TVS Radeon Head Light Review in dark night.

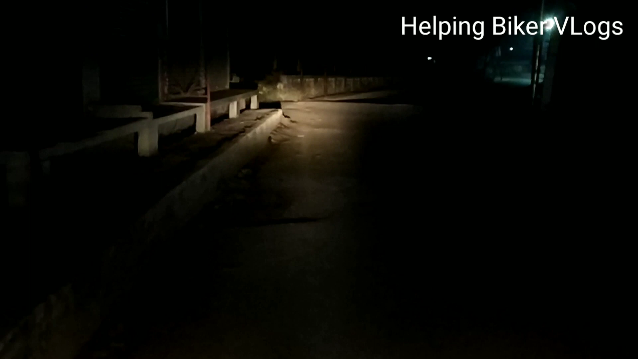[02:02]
देख सकते हैं आप दोस्तों, और अभी लो भीम करता हूँ वापस, ये लो भीम में ने कर लिया इसका, और दोस्तों मैं बताने चाहूँगा ये � जो मैं मोबाइल यूज कर रहा हूँ, इसकी लाइट टेस्ट करने के लिए,